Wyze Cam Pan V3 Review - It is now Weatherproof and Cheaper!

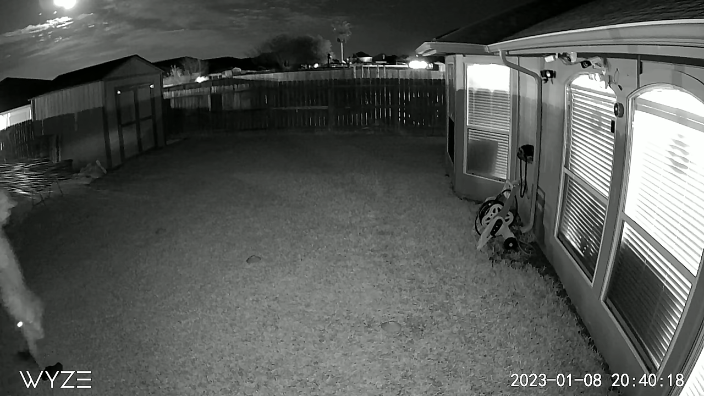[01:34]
It also has 4 infrared LEDs for black and white night vision. It has local storage and it's compatible to up to 256GB microSD card.